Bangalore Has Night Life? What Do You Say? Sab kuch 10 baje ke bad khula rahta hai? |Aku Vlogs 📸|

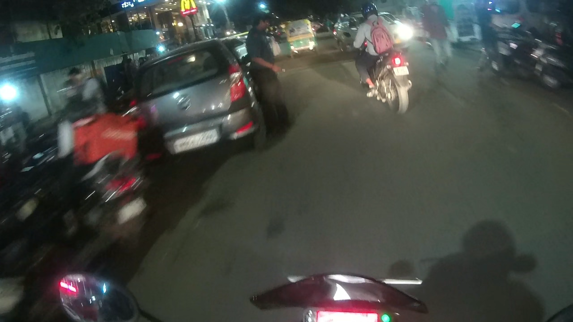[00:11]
So what's up people, once again welcome back to kuch vlogs. Hope you guys are doing good. Apna bhi sahi chal raha hai. So aaj basically hum log nikle hain night out ke liye. Saturday night hai to night out ka scene capture karne ke liye nikle hain. So let's get started. अभी मैं इंडस्ट्रियल एरिया में हूँ कोरमंगल का.
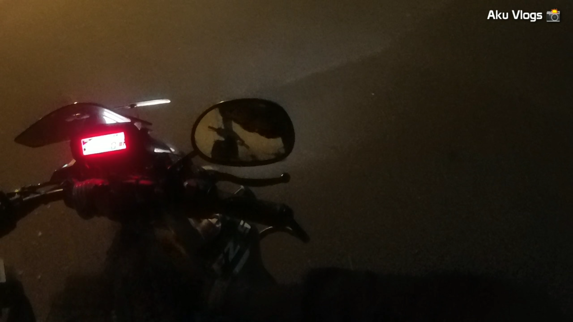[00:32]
बहुत ट्रैफिक है, बहुत है, तो यहाँ रुके हैं. अपना दोस्त आ चुके हैं, आप देख सकते हैं.
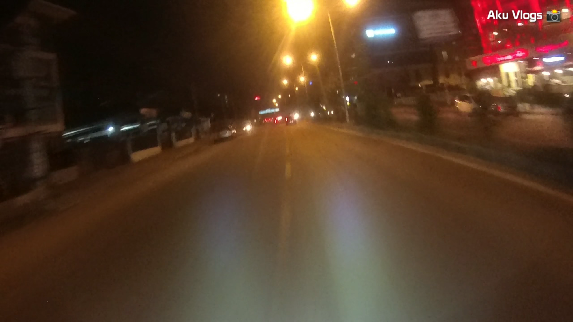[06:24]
अभी हम लोग इंदिरा नगर पहुंच चुके हैं, तो अभी हम लोग जाएंगे सीधा जहां पे नाइट लाइफ है इंदिरा नगर की, तो कैच करते हैं।
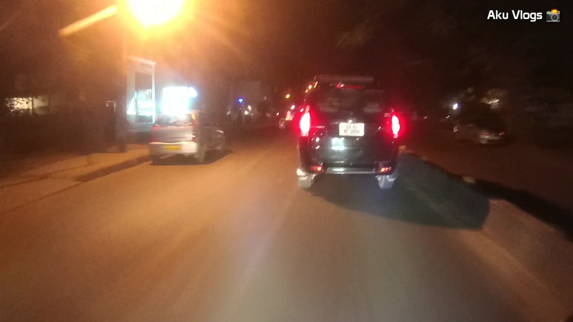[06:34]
आप भी साथ रहिए, ट्रैफिक मिलने वाली है थोड़ी बहुत। आप देख सकते हैं घड़ी में अराउंड 12 बज के,
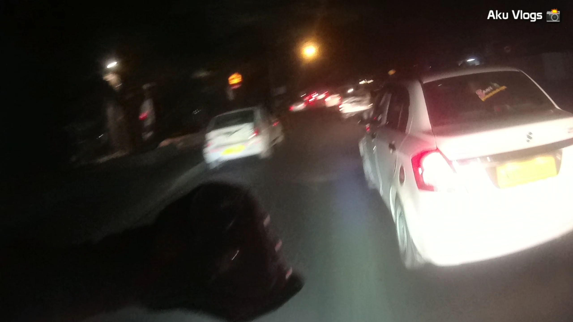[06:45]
भाई चल लिया अगर कभी तो, 12:14 हो रही है।
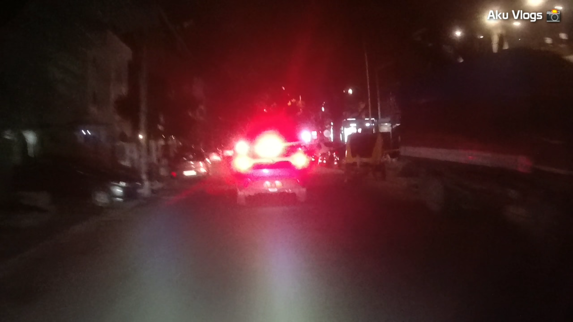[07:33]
तो यहाँ पे आप देख सकते हैं थोड़ा बहुत है भीड़, आगे ट्रैफिक मिले बस, अभी क्वेश्चन मार्क यही है, आगे लोग मिले, आगे ट्रैफिक मिले बस।
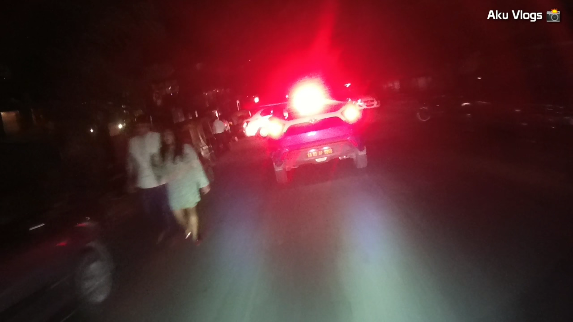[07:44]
हाँ हम लोग हैं थोड़ा सा लेट, टुवर्ड्स द राइट साइड है आपका क्रीम स्टोन, पेफल मैजिक,
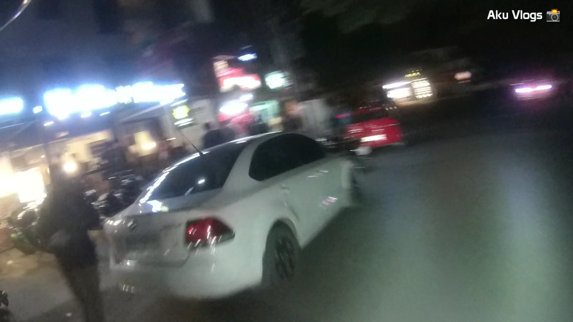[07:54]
पठान सर, ये अराउंड 1:30-2 o'clock पर खुले रहते हैं।
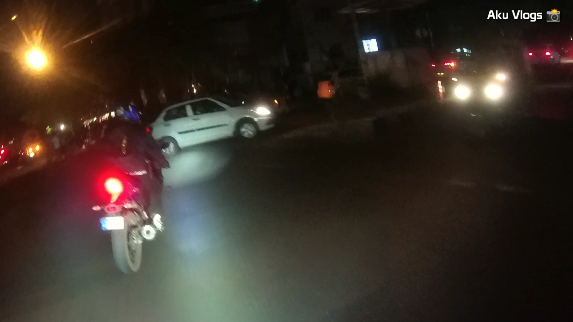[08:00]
अभी हम लोग जा रहे हैं राइट, यहाँ से जाएंगे स्ट्रेट, क्योंकि यहाँ तो कुछ मिला नहीं।
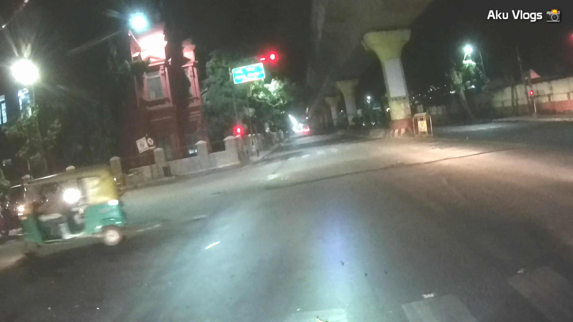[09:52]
भैया जोश में आज, भैया हमारे साथ आ रहे हैं, अपने लोग आगे से लेफ्ट जाने वाले हैं शायद से। तो गया किधर भाई? ये भैया सठिया गए हैं थोड़ा, ये कुछ देख रेख नहीं रहे हैं।
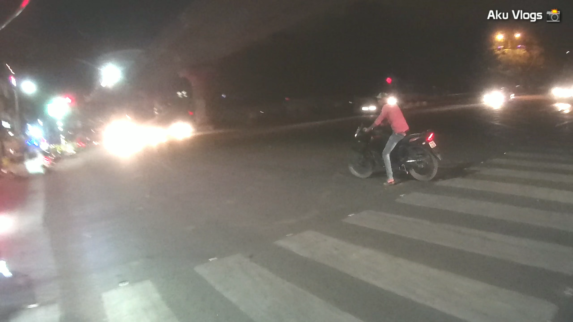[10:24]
मस्त रिलीज ऑफिस सब चल रहा है यहाँ पे, तो शांति हो चुकी है। आगे वाले से लेफ्ट लेना, आगे वाले से राइट।
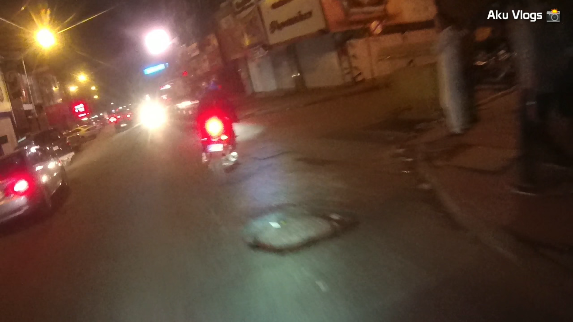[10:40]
यहाँ पे ले रहा हूँ कैफे है,
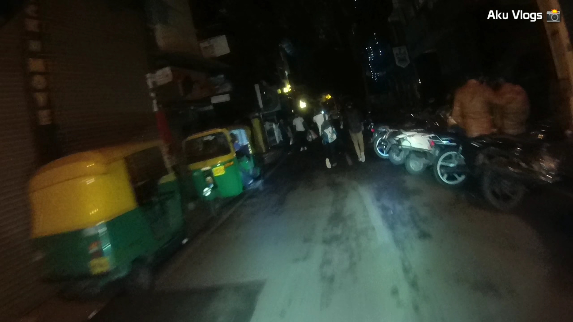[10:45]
तो यहाँ पे भी
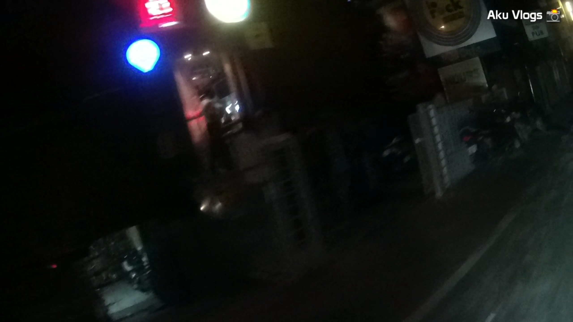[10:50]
आप देख सकते शांति हो चुकी है, तो कुछ बचा नहीं है।
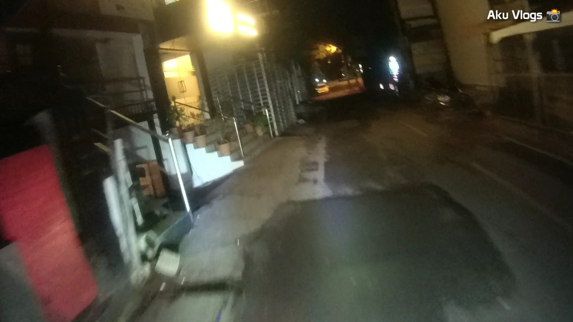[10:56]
आप देख सकते हैं इधर में मिनी कूपर खड़ी है, फक मिनी कूपर,
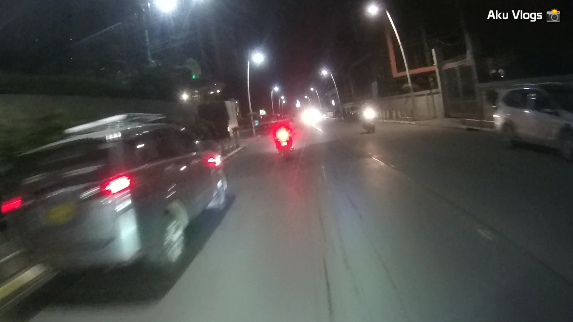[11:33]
अभी सीधा करते हैं, क्या सीन है यहाँ पे, फुल साइलेंट।
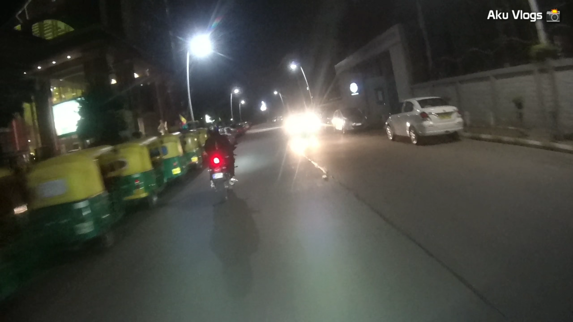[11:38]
तो ये आप देख सकते हैं यहाँ पे
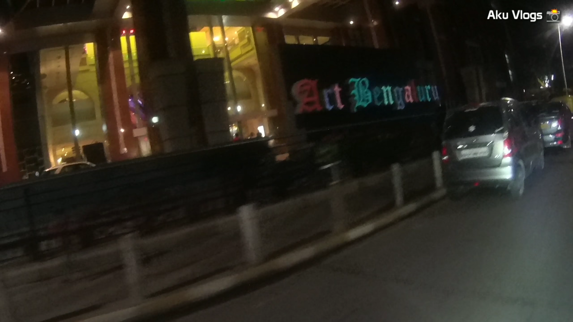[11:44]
आर्ट बेंगलुरु कितना सुंदर तरीके से लिखा हुआ है, आई होप कैमरा में आया हो क्लियरली। सो हमारा वाव सही है भाई,
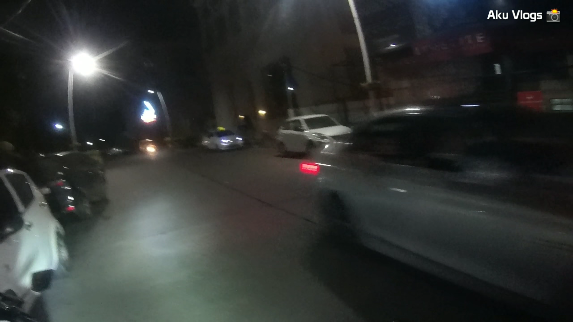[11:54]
यहाँ भी आए, यहाँ भी सब कुछ सुना सुना है। 12:50 जस्ट टू चेक मेरे कोर मंगला में नाइट लाइफ अभी क्या सीन है नाइट लाइफ का,
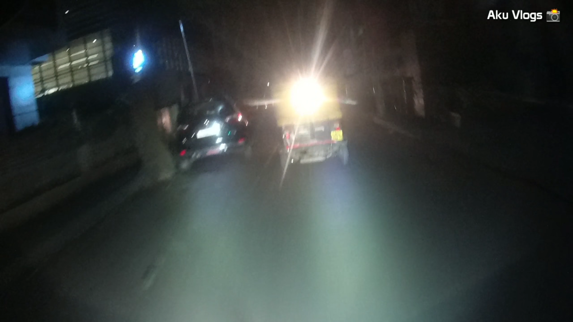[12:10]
क्योंकि आई डोंट नो व्हाई बट